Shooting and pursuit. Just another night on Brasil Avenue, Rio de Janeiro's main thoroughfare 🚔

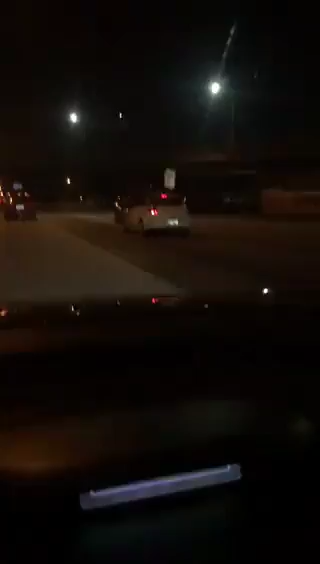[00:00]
A viatura tá mandando encostar e não encosta não. Aí depois toma um tirambas, a viatura mandando encostar. Ah, é roubado. Ah, esticou, botou pra andar. Ah, a bala comendo. Ah, a bala comendo.
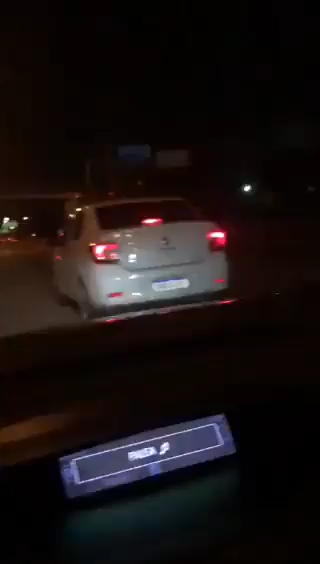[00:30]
Caralho, mané. Foi muito tiro, mané. Porra.